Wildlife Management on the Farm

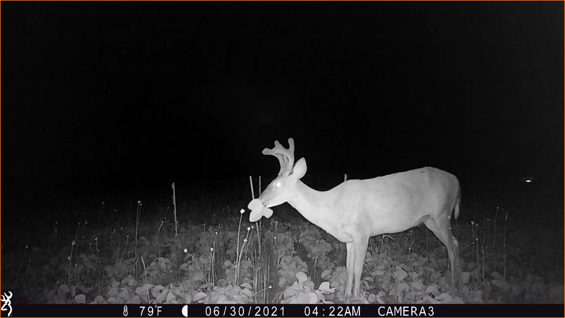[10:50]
We've got a study looking at forage soybeans to see whether we can mitigate crop damage by deer. And here we have one caught in the act. Bucks are larger-bodied animals, so they do eat comparatively more. And it's a funny picture because you have this sort of very disappearing soybean leaves right into his mouth.